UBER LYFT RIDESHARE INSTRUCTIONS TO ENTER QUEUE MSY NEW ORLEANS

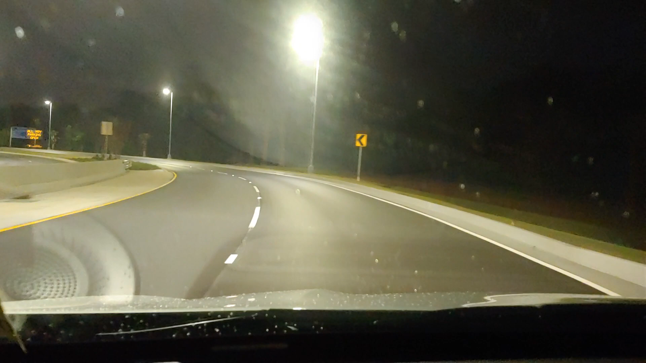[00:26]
Stay to the right, departures, there'll
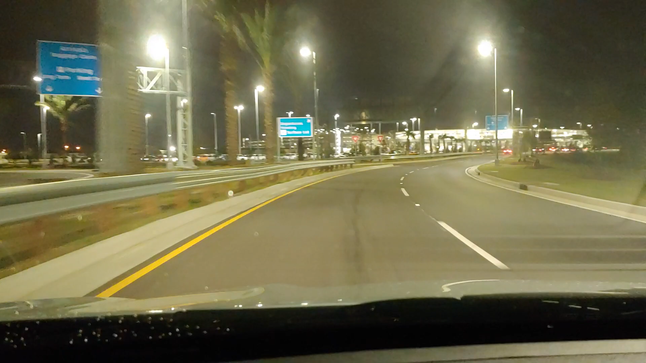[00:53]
be a sign that says cell phone lot, next left, there'll be a sign up here that says ride sharing and taxi staging.
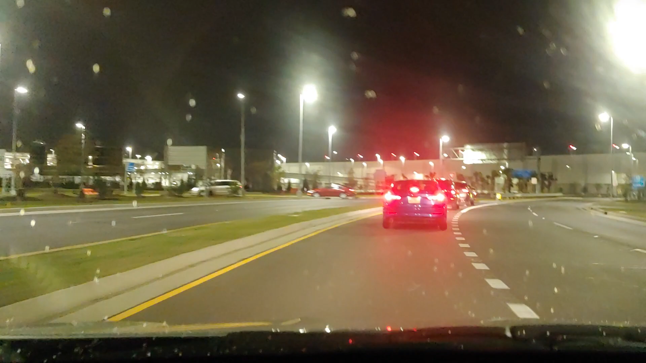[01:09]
Right here, take a left at the sign, follow all these other cars I'm sure.